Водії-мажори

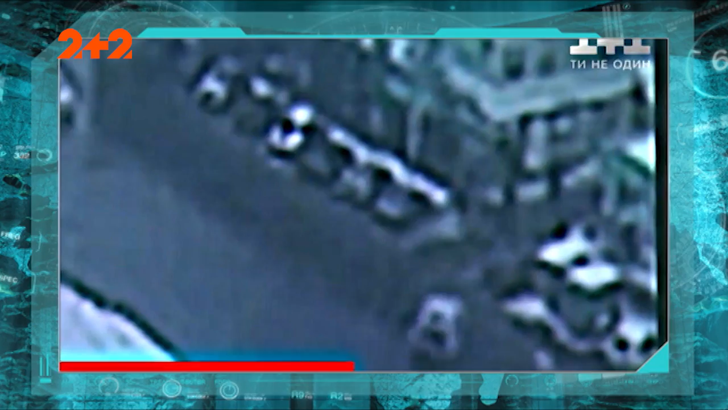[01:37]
Він на величезній швидкості врізався у кіоск. Внаслідок цього загинула жінка.